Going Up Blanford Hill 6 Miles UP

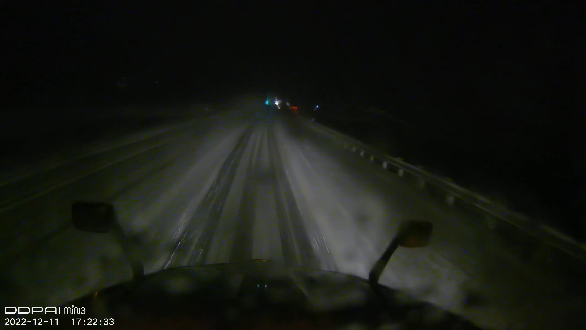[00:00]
Well, this sucks. Going up Blanford Hill, this mountain, 6 miles up. Had a lot of fun. This zero car.